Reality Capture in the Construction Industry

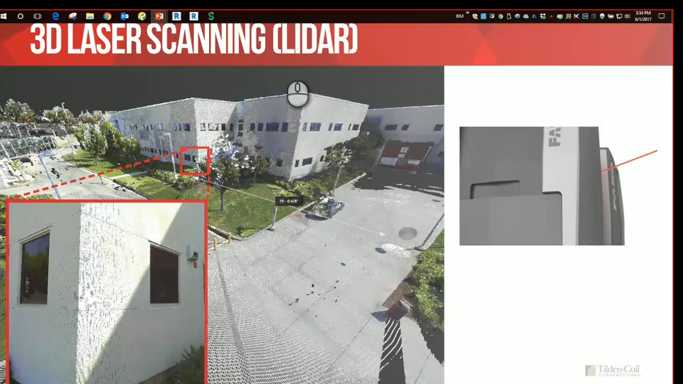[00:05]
What is reality capture? Using a high-definition laser scanner as shown here, it captures a digital 3D representation of a subject from the real world. The example shown on the left is an exterior portion of a building and its adjacent site. With this type of scanner known as a LIDAR scanner, it uses light detection and ranging to capture the precise measurements along with high-resolution color photos to capture the true environment.
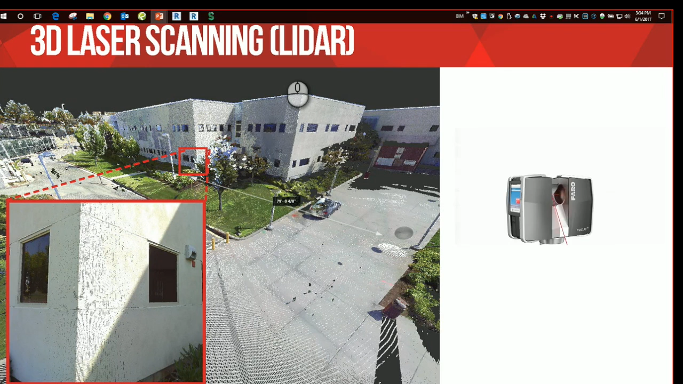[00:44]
As an end product, multiple of these scans are stitched together to create what is known as a 3D point cloud.
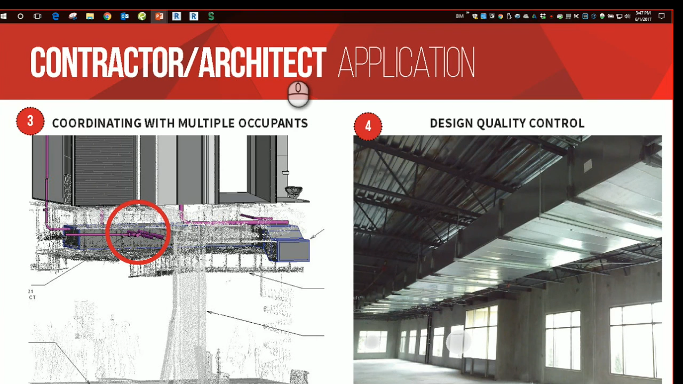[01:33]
as well as reducing the time we spent in the neighbor's space. The example on the right is a scan, or a photo from the scan, of an empty tenant space waiting to be designed. I'll show you that one from inside the actual point cloud software. Here you can see that this point cloud is something that can be navigated.
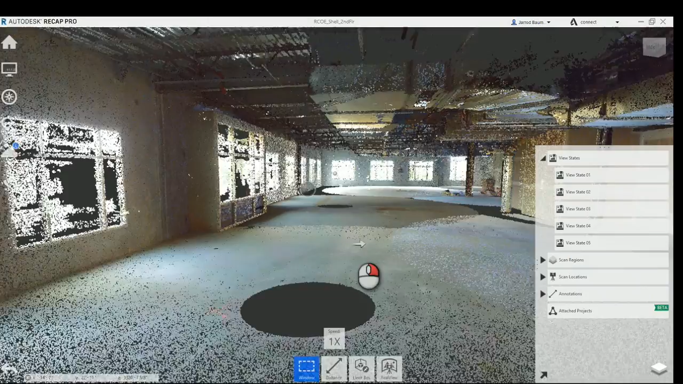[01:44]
It's a true 3D environment of the measurements. Also we see that each scan location produces a 360 degree photosphere.
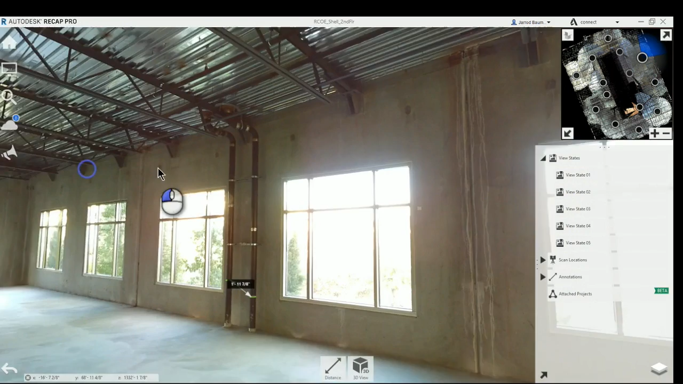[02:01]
This enables us to view the site as if we were there taking a virtual tour. Very beneficial for design teams, architects, and engineers as they design a space where they might have to make multiple trips to the site to get information. As you can see, these are fully able to be dimensioned because these photos are linked to the 3D measurements. You can see I can get pipe diameters here from existing piping.
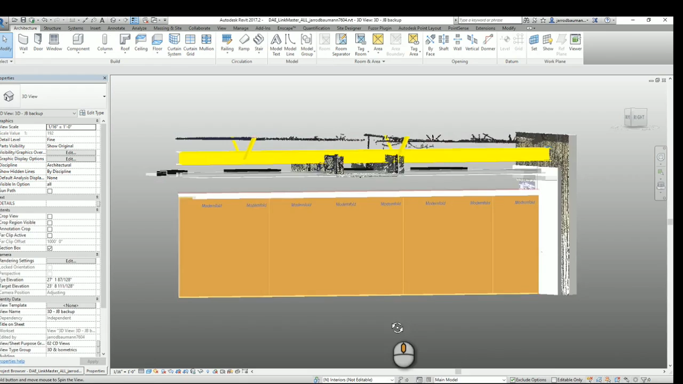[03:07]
here we see that the point cloud reveals that that ductwork will have to be adjusted,
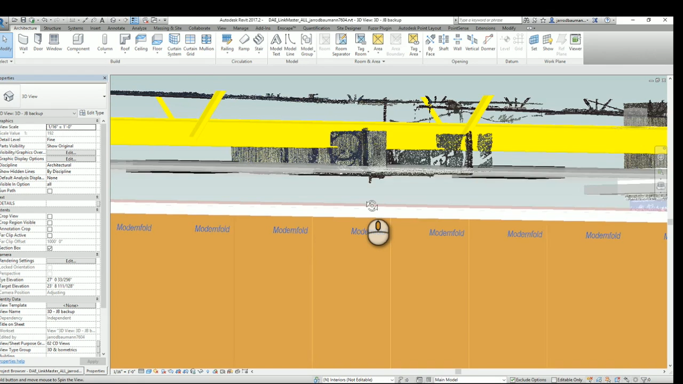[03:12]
refabricated, or this design will simply have to be adjusted in
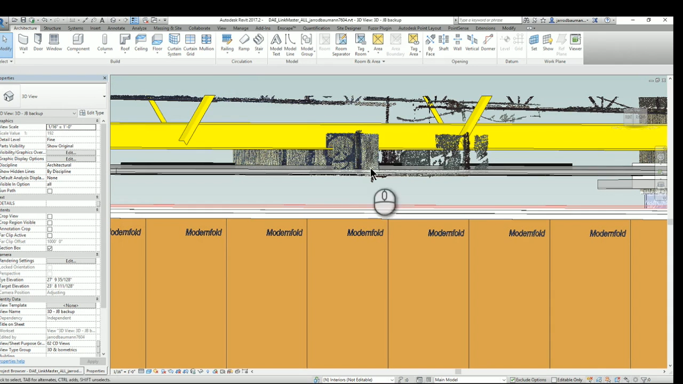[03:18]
order to accommodate what is already in the tenant space.
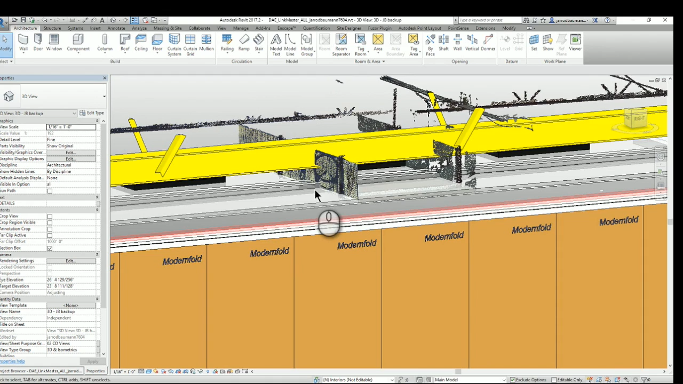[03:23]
Because we have a conflict here with this duct and this new partition wall designed system.
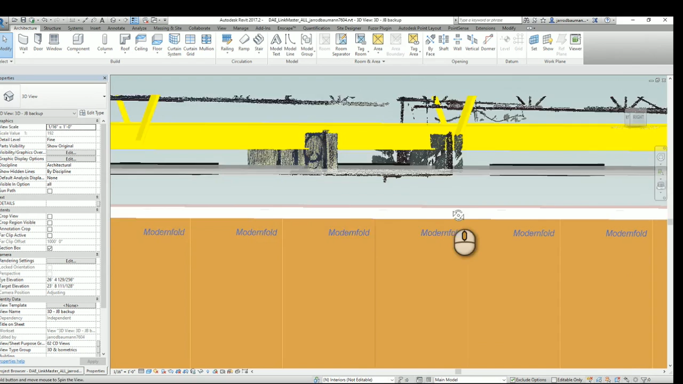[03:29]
These point clouds are easily overlaid to existing design
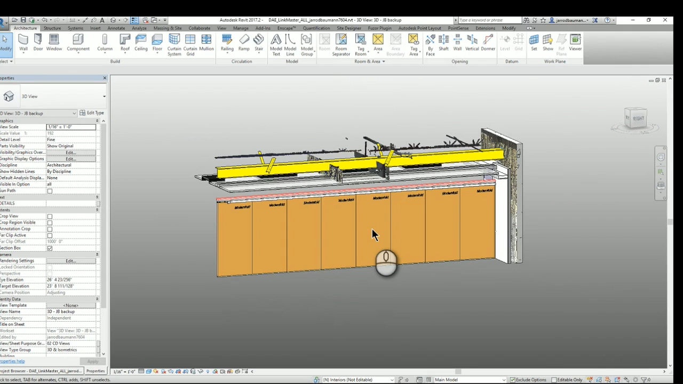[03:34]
models from architects and engineers enabling a high level of constructability review.
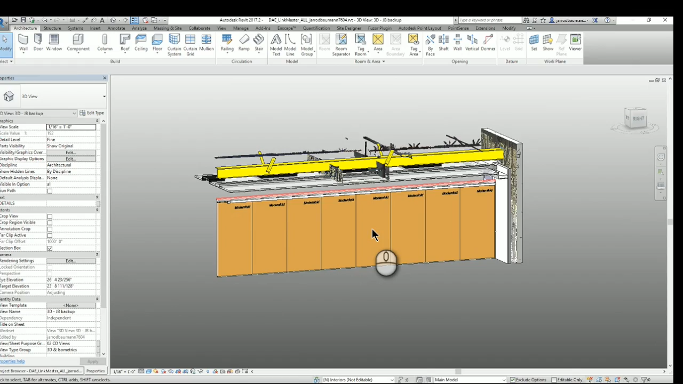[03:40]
This example shows the ability of the point cloud to enhance the quality and coordination of a project during construction. The image you see here is the point cloud
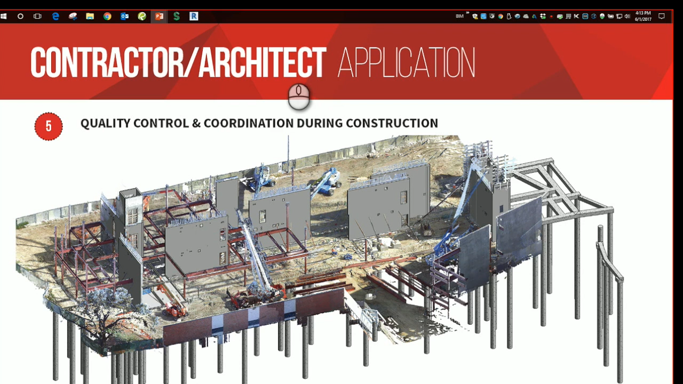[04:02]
overlaid to our structural concrete shear wall model. This enabled us to coordinate highly all the many openings that were required in these concrete shear walls.